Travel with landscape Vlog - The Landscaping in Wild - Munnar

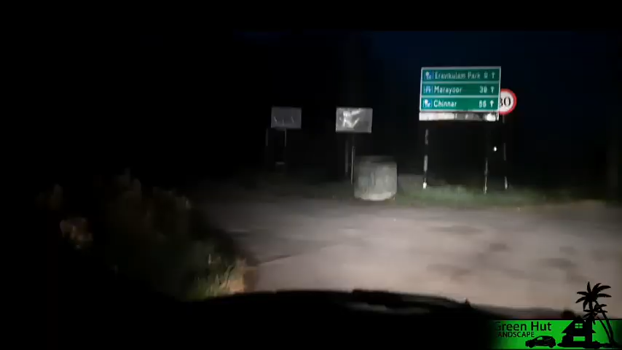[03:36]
അപ്പൊ നമ്മള് മൂന്നാറൊക്കെ കഴിഞ്ഞ് നമ്മള് മറയൂരിലേക്ക് നമ്മള് പോയിക്കൊണ്ടിരിക്കുന്നത്. അപ്പൊ മറയൂര് 39 കിലോമീറ്റർ കാണുന്നുണ്ട്.
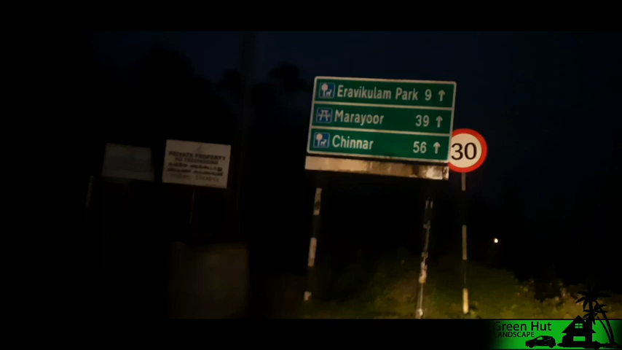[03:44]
നമ്മള് നേരെ പോവാണ്, നേരെ മറയൂർ. നല്ല അത്യാവശ്യം കുഴപ്പമില്ലാത്ത മഞ്ഞും നല്ല കാലാവസ്ഥയൊക്കെ ഉണ്ട്. നമ്മള് ഏകദേശം ഒരു 7:30 ആയിട്ടുണ്ട് മറയൂരിലേക്ക്.